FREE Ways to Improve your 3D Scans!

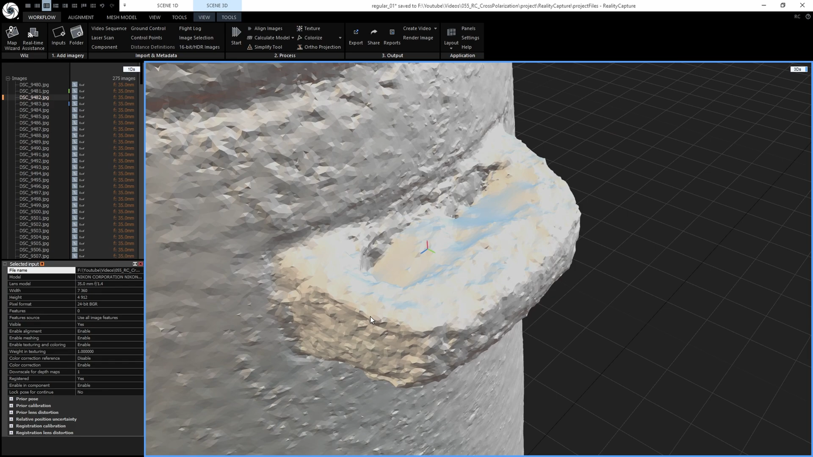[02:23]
You're going to need to take additional photos, especially on small gaps like this.
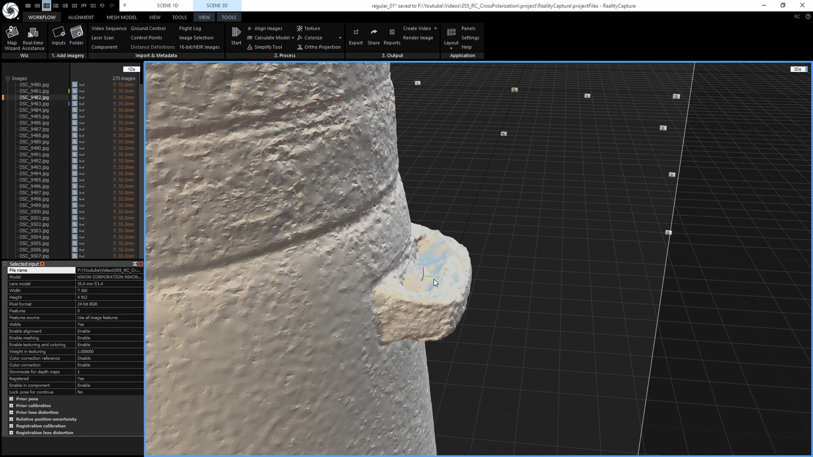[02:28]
So really keep that in mind. Next, when you're shooting, try not to shoot panorama style photos.
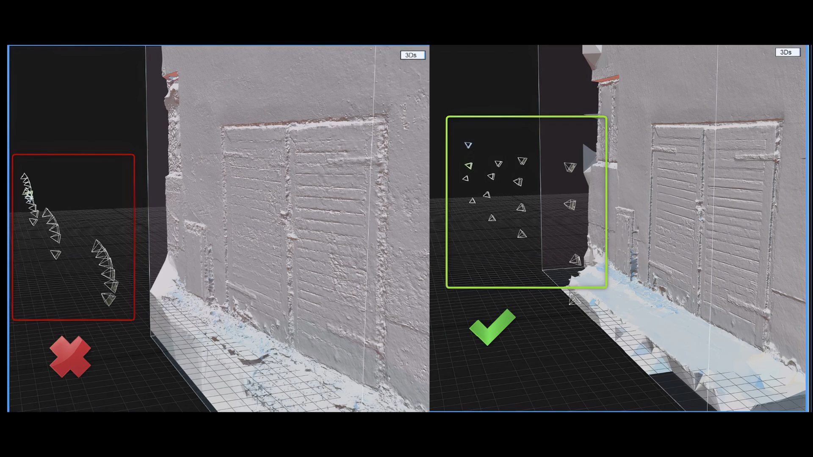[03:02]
The example on the left is a lot worse despite having the same amount of photos taken. Whereas on the right, the model is a lot cleaner.
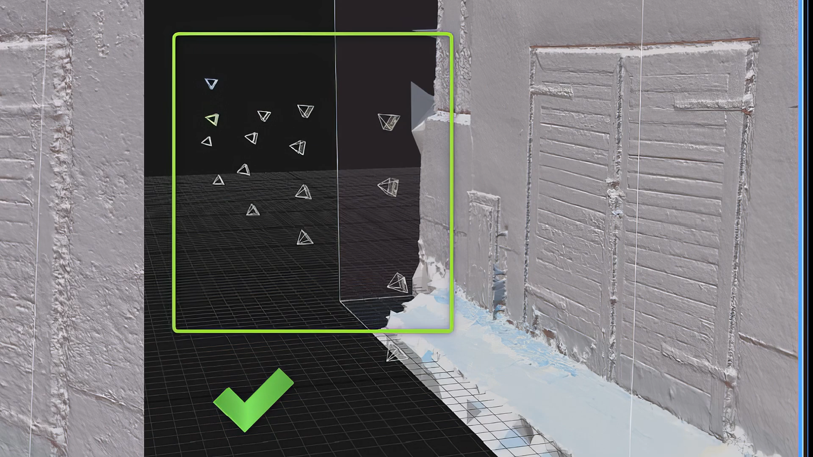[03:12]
So I've been guilty of shooting panorama in the past. So don't feel bad. Now, you know, next always shoot raw photos.
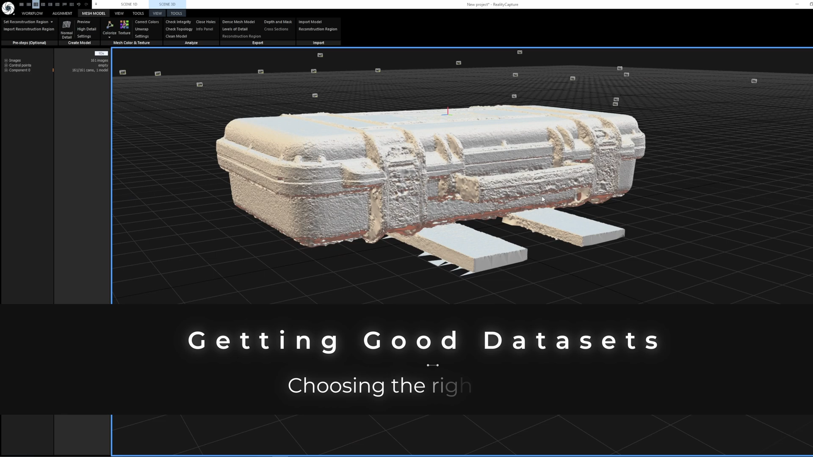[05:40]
One thing I see people struggling with is getting lumpy objects like this.